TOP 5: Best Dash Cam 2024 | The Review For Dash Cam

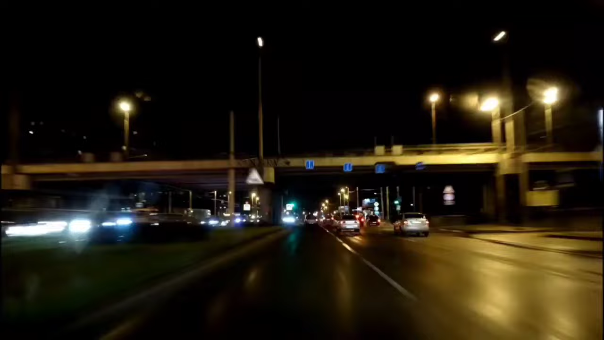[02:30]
This feature is a must-have for anyone driving in low-light conditions. The Vantrue N4 doesn't rest, even when you do. Its 24-hour parking mode offers continuous recording with low bitrate to maximize storage,